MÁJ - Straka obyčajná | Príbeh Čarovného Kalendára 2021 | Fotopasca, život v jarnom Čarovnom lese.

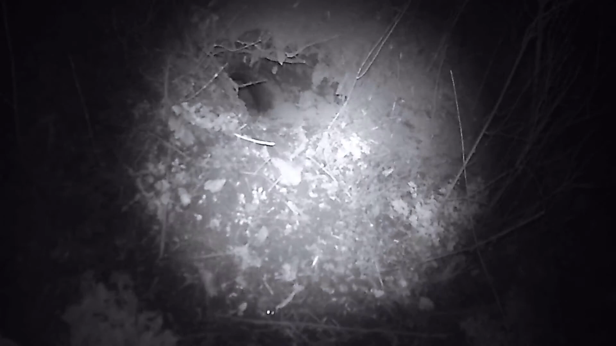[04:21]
Používam ju už od zimy a je veľmi zaujímavé sledovať život,
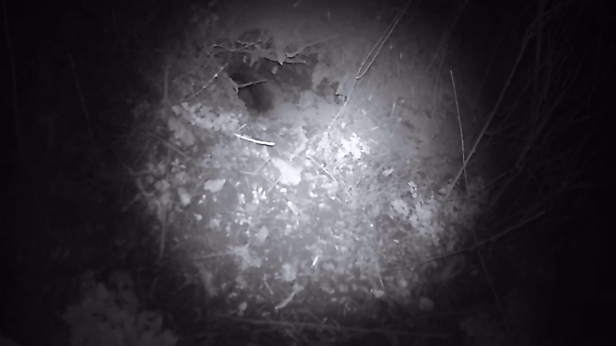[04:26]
ktorý les a jeho obyvateľe žijú, keď tam nie som a keď si myslia, že ich nikto alebo nič nevidí.